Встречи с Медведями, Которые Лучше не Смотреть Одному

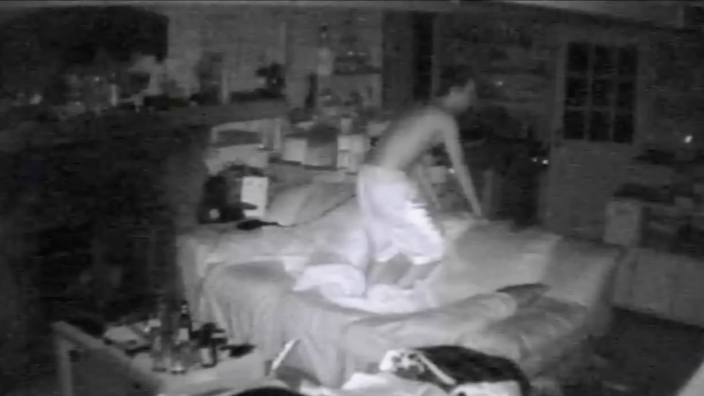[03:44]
Когда медведь вошел снова, парень понял всю опасность. Когда он включил свет, начал криком не пытаться прогнать хищника. К счастью, это сработало. Медведь испугался и ушел. Думаю, теперь он всегда будет закрывать дверь.